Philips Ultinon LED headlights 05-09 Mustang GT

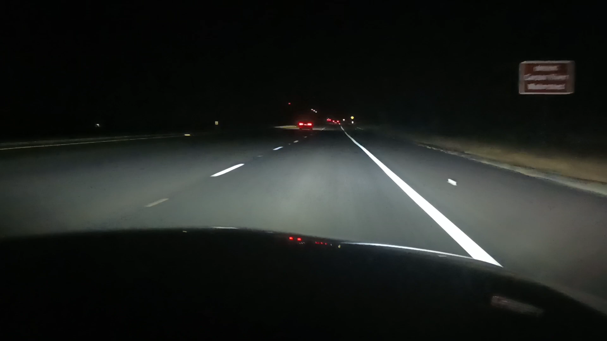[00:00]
of the low beams and the fog lights. Flip the highs on. There's the highs.